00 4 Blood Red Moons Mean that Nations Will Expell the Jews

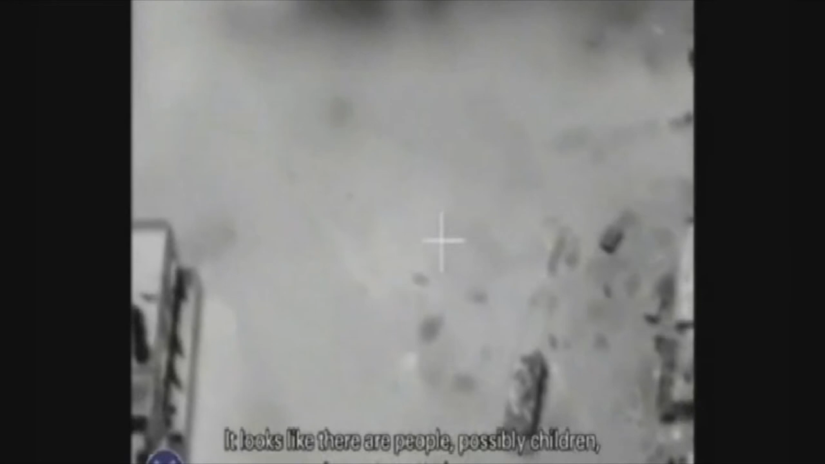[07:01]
Here you see actually a different example of civilians climbing on the roof of a building because they've been asked to act as human shields.